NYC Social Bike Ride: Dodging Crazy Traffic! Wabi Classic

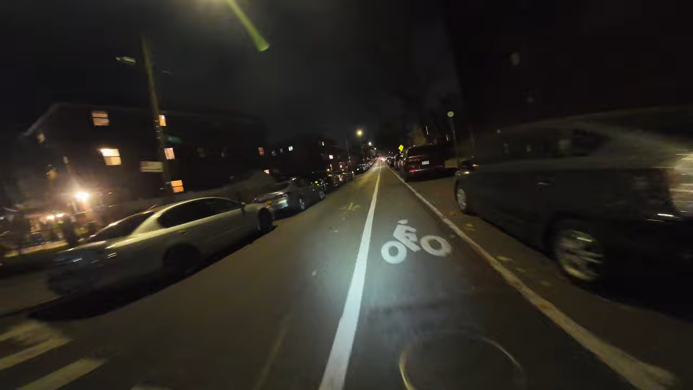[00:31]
So there's really no need to rush. I have to remind myself that. Group meetup time is 6:30, but the ride starts at 7. So I have to tell myself, don't push too hard, even though you're on a fast bike, you know?
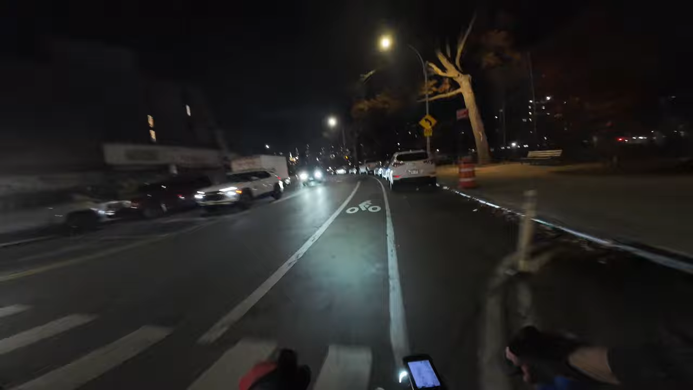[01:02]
Check our intersections, make sure no one's turning right. Give us a good old right hook. As you can see, we're taking the Queensboro. A little bit concerned,
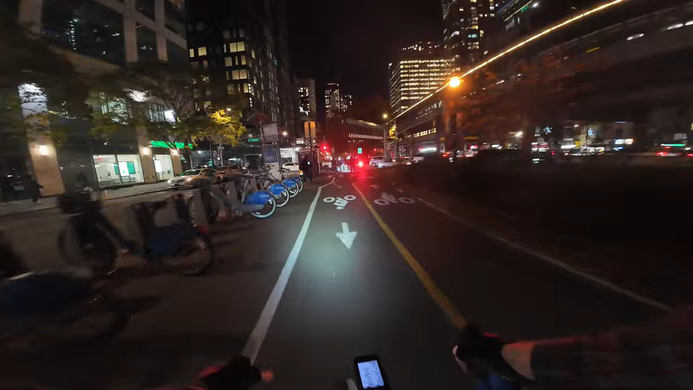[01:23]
since it is rush hour, and this path gets pretty narrow.
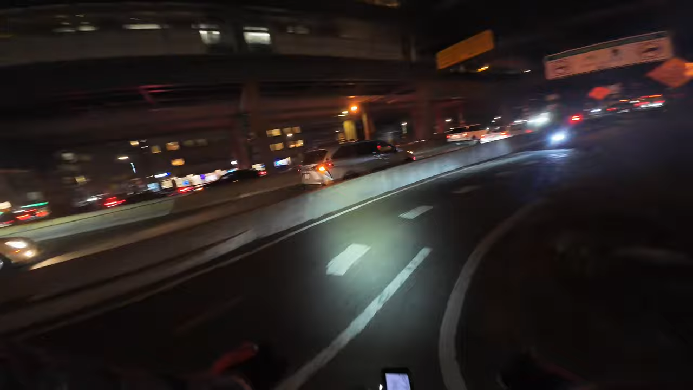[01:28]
But we'll just do our best as usual.
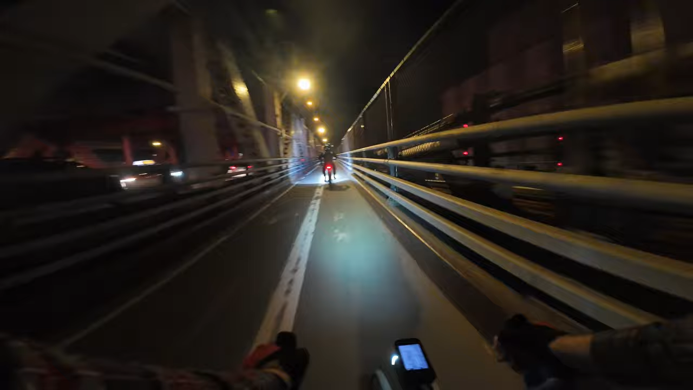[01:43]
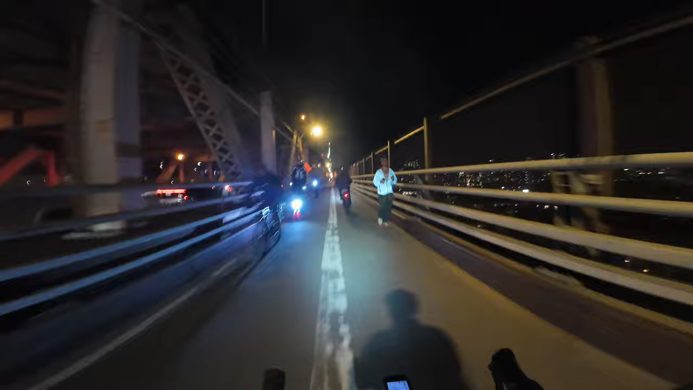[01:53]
It gets crowded pretty fast and people weave around each other with little care. I think I heard a rumor that they were supposed to separate the walkway from the bike lane the way they have it on the Williamsburg Bridge. It'd be really nice if they actually did that sooner rather than later.
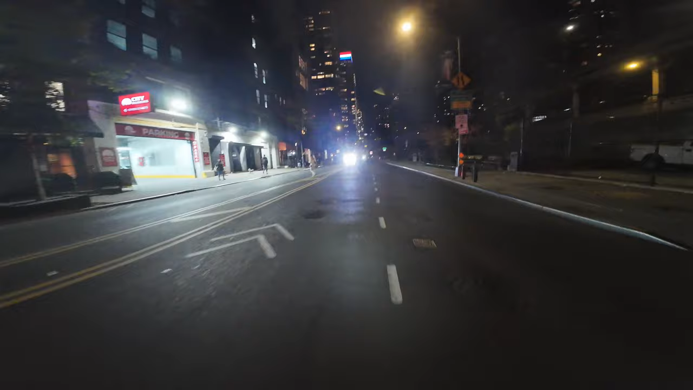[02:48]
Opposite lane of the bike lane. That's how it is sometimes, I suppose. Google Maps says to take 57.
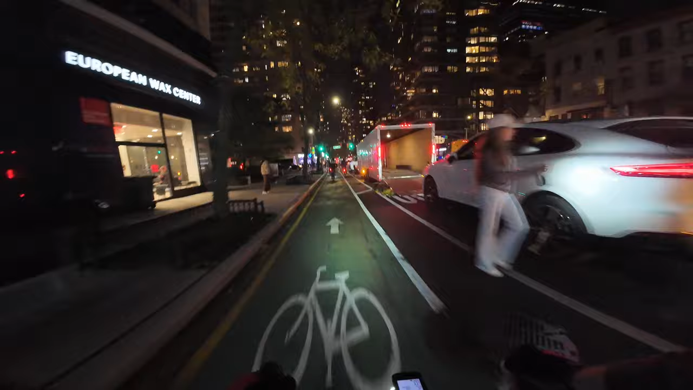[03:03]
Maybe we will take 57 to see what it's all about. No bike lane, but it might be faster, safer.
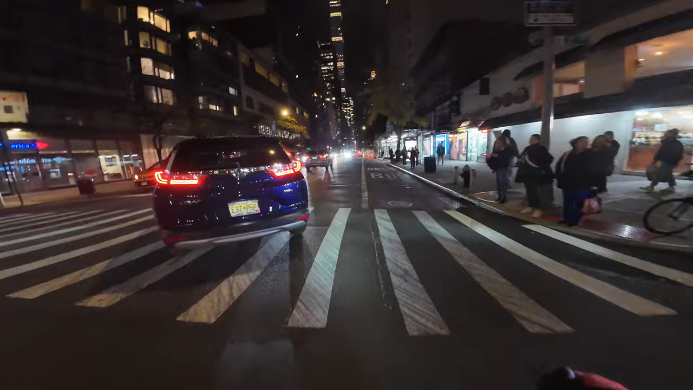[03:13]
Just gotta keep an eye on our six on this street. Traffic moves pretty fast.